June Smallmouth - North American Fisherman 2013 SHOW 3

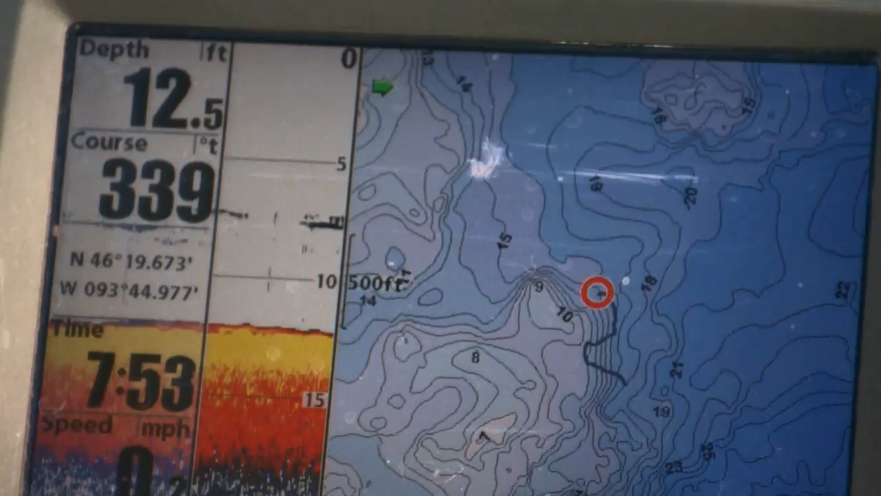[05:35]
On screen: depth 12.5 ft
Right on the Very sharp drop off this flat
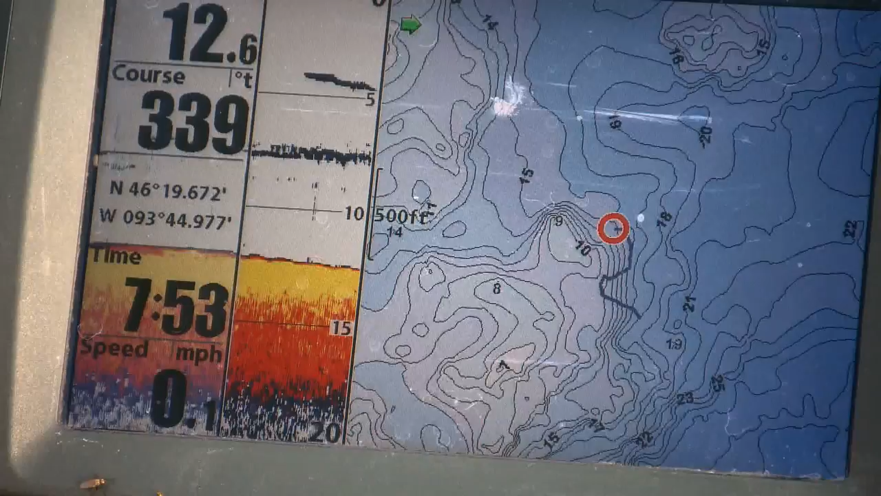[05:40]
On screen: speed 0.1 mph
Very slight variation A foot Will be the difference in holding that fish Or not holding fish
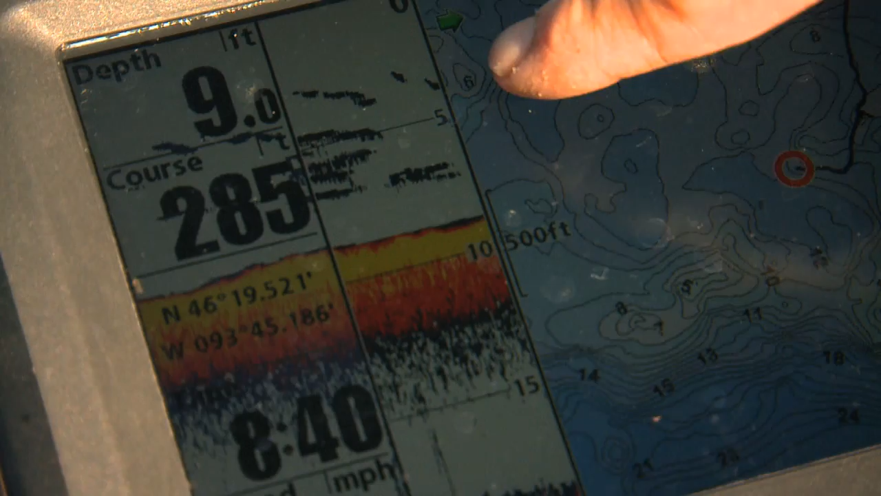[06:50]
On screen: depth 9.0 ft
off the bottom from four to you know seven eight feet And i